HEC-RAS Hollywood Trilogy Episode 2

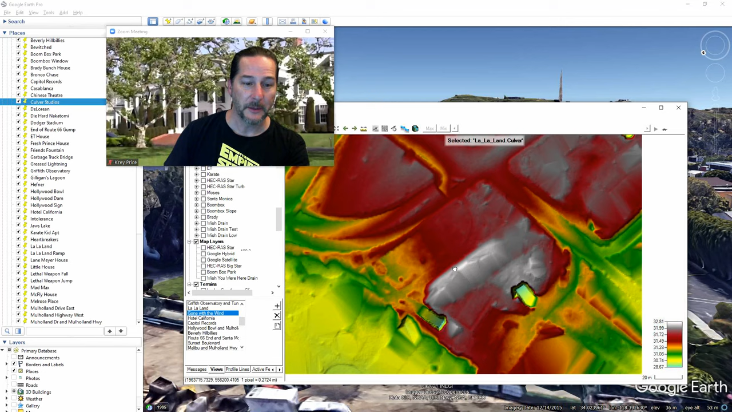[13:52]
Here's the building, you know, building up these buildings. And then they built a massive piping system, first of all, to bring the gas in to burn the town to the ground, and then also for the fire suppression system. So if I wanted to put in a perfectly rectangular building in here, I can add this new modification layer. I'll go for a rectangle.
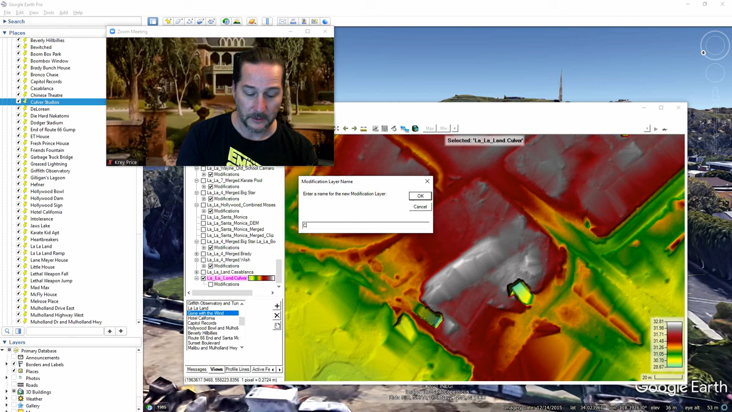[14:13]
And I'll call this Culver. And we'll go ahead and, you know, you can pop this in here at first. Let's make it a rectangle. Let's make it say 50 meters in the X, 20 meters in the Y. On the elevations, let's make this 60 meters high.
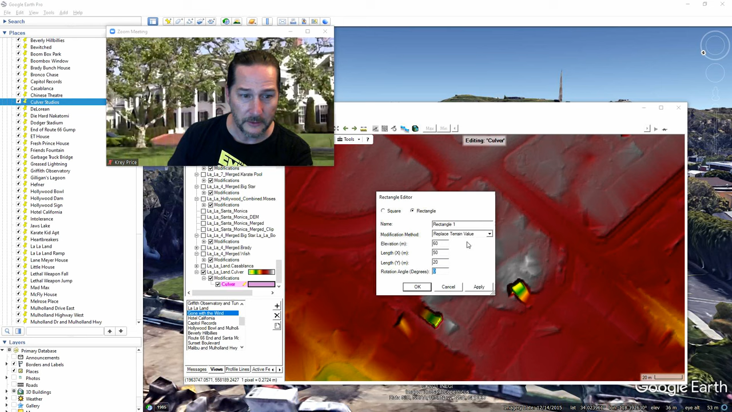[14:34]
And then we can rotate this. I'm not sure what that rotation angle is there. Maybe say 20.
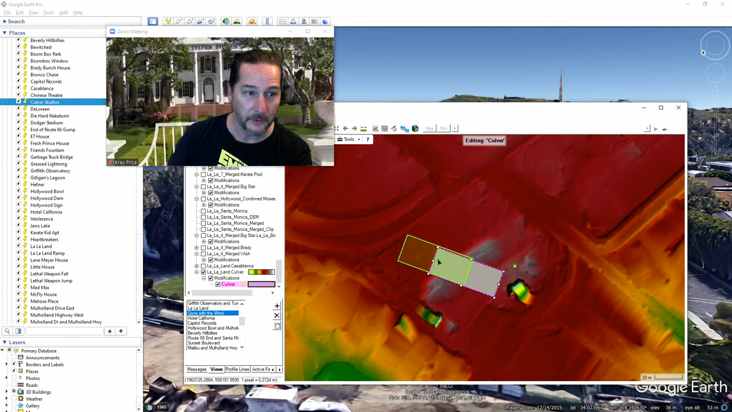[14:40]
Oops, sorry, negative 20 is what we want to do. What I want to show you here also is you can always edit these and go back to edit the modification. And let's go with minus 20.
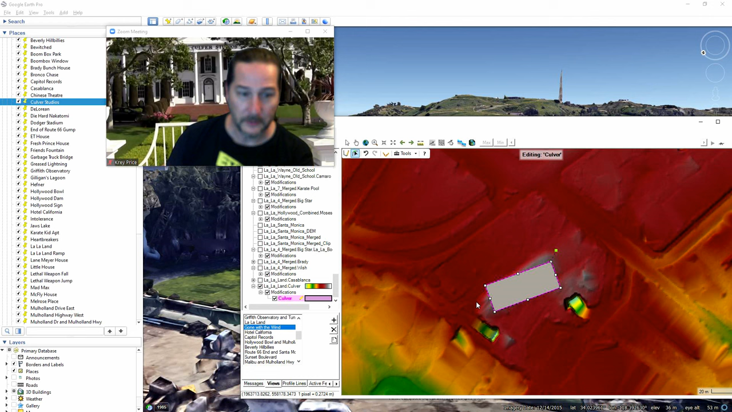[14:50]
And it'll go the other way. So looks like I need to go a little bit farther to match that correctly. And we'll have a look at the elevations as well. I think the existing ground is around 30. So maybe we need to change that as well.
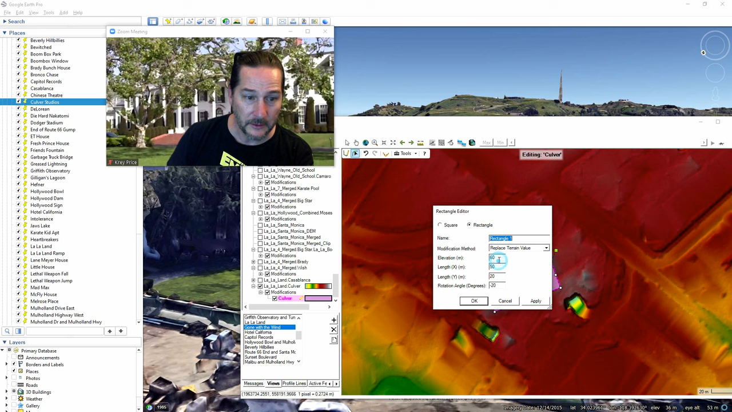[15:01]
Let's make that an elevation of 40. And we'll rotate it, say, 27 degrees. And anyway, we can line that up a little better.
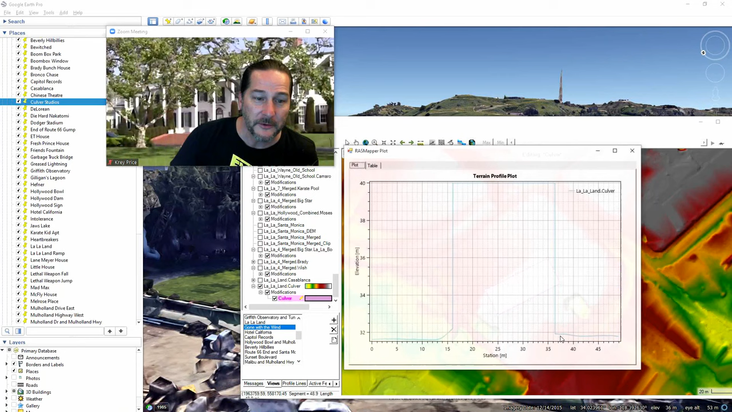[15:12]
But we can put anything we want into this terrain. There it is, comes up and back down again. This will now obstruct flow as long as there are cell edges inside of the building.
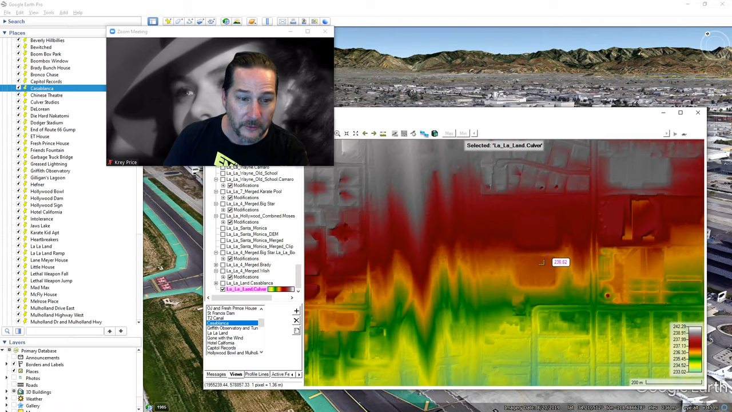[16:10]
And I think these are the hanger locations there. This is now the DEM that's been filtered out. So these have been removed. We'll put some new ones in right in here.
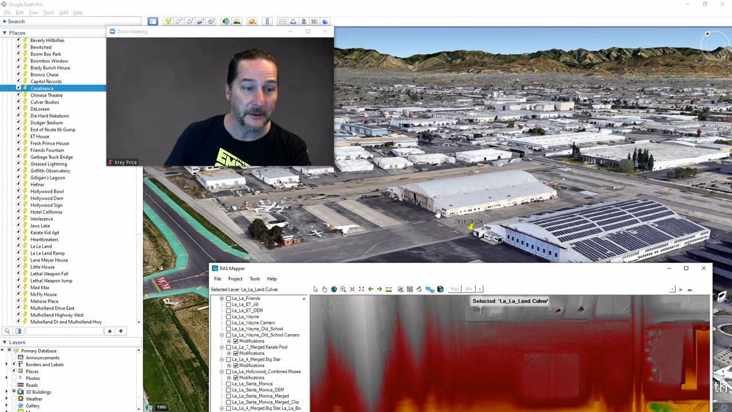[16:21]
Now, how would you make a rounded shape like this? Maybe you've got a better idea than I do, but I'm going to go ahead and make a control line that just comes up and back down again like the top of a hanger. So I'll use the same cloned layer that I already had just because I haven't run anything on it yet. And I will add a new shape to this one as a line and we'll make it high ground.
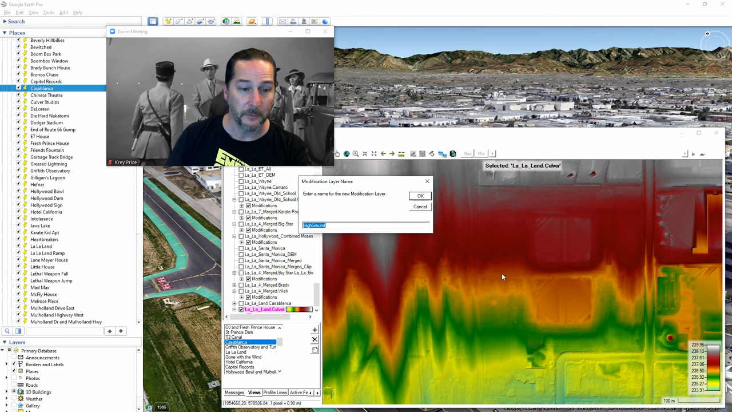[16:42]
So this is basically a levee that slopes up and down. We'll call this one hanger.
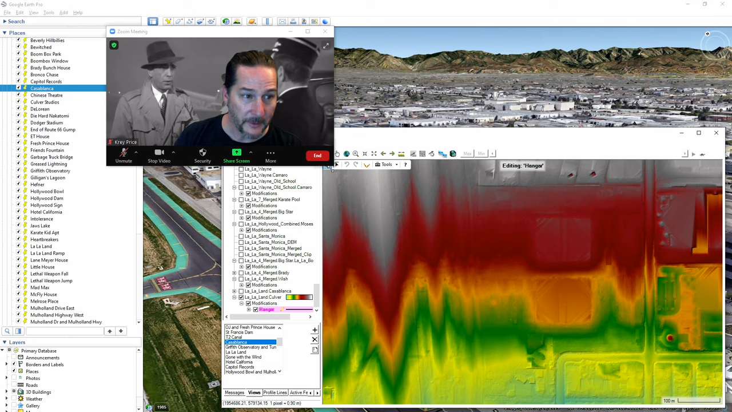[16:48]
And so now it automatically takes me to the editing screen here.
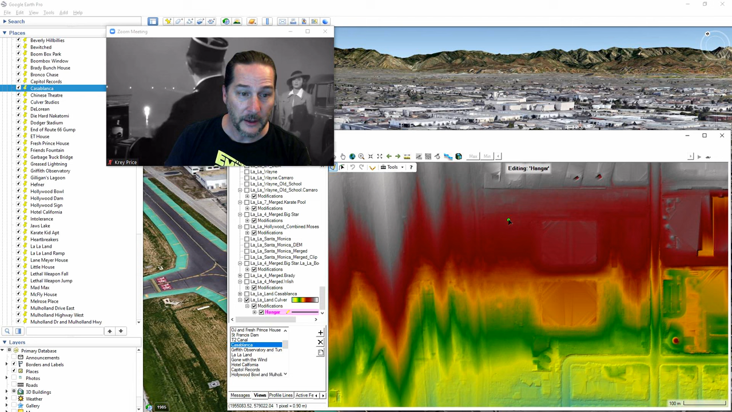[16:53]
And on that editing screen, I can just go ahead and draw a line down here. This is the center line of my path.